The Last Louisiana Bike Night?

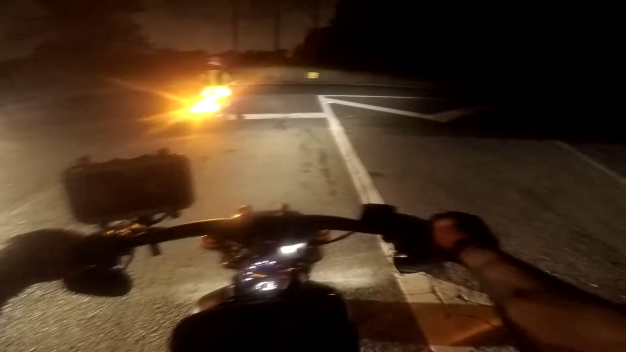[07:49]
I can't see if anything's coming. There's something coming that way. I see it this way. This way, I can't see. There's a car coming that way.
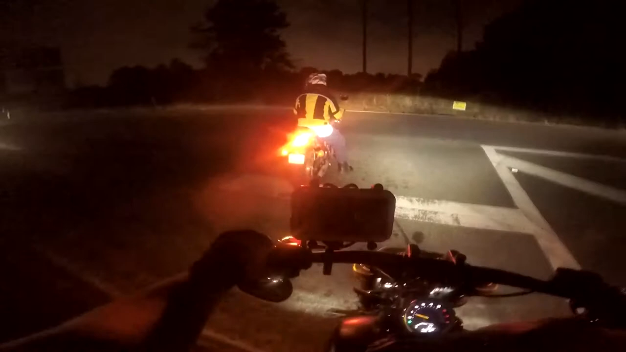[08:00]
There's another car coming. Red Solo Cup. You. I fill you up. She's flashing her lights at you. I'm gonna go too.